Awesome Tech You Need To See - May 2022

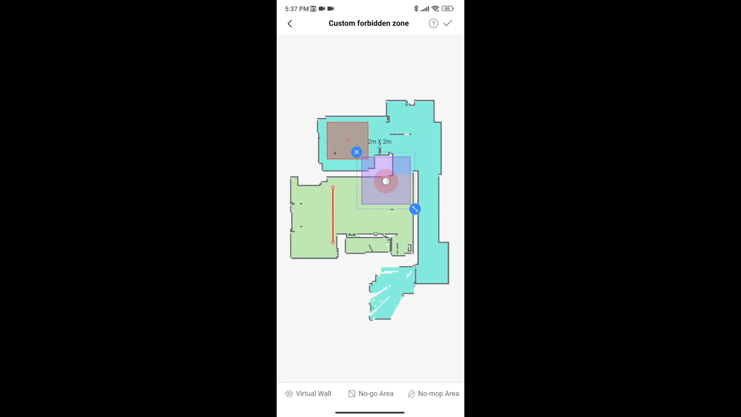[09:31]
You can also draw virtual walls, no go and no mop areas and so on.